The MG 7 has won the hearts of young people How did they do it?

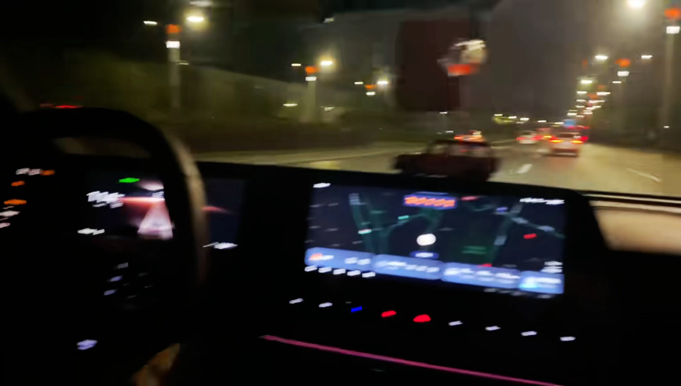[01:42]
instrument panel 10.25 inches, and a block of touch keys in the left part.
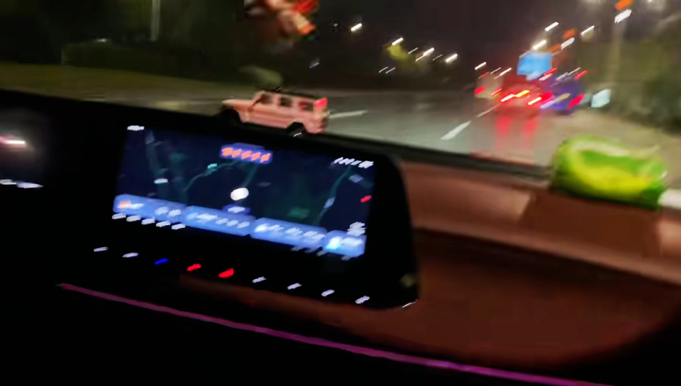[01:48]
Next to the selector of automatic transmission, there is a large diamond-shaped button of engine start.